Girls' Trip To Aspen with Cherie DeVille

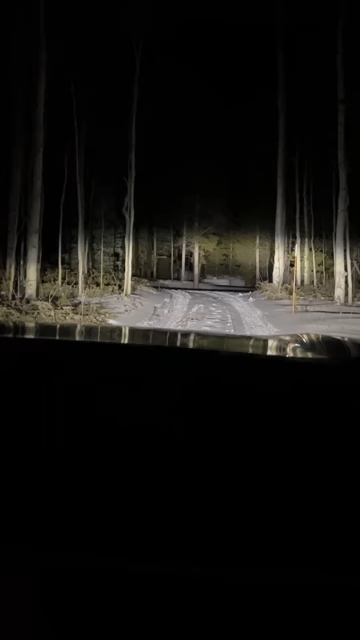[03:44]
Oh, God. There's already car tracks. Oh, that's God. Not concerning either.